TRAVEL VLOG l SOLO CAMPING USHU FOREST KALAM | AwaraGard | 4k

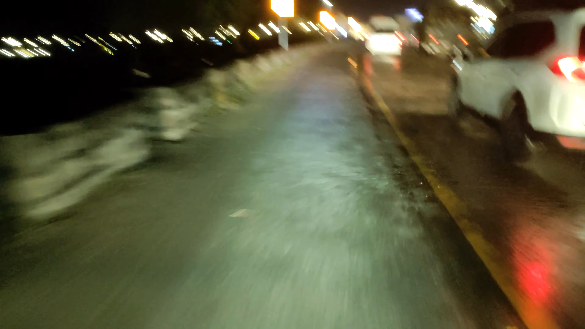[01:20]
पिंडी के नज़दीक लग रहा है हम पहुंच गए हैं।